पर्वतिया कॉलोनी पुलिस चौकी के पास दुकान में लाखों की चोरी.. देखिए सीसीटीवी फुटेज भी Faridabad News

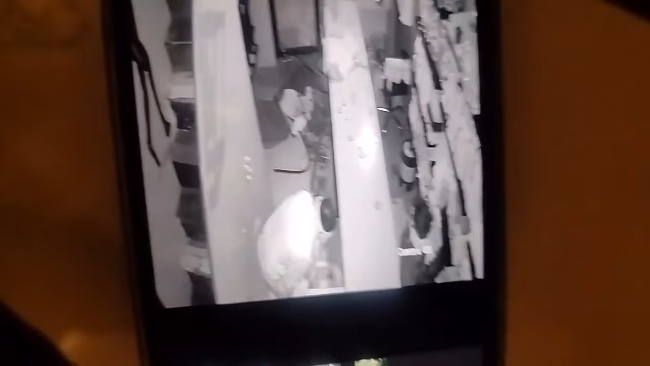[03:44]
तो यह वीडियो है आप लोग देख रहे हैं फिर से करना भाई सब शटर तोड़ रहे हैं अच्छा यह अंदर घुज गये हैं अच्छा यह सारा माल लूट रहे हैं
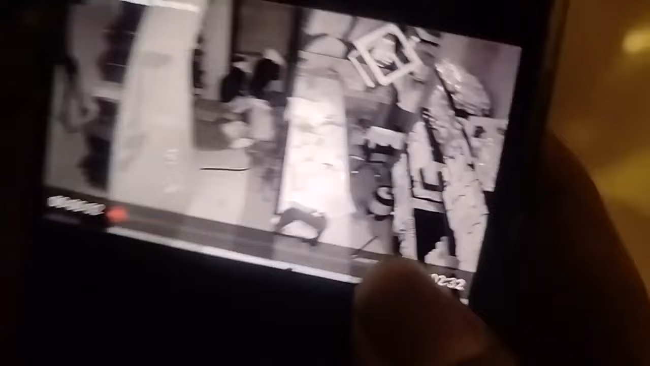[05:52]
तो आपको फोटो देखते हो सकते हैं,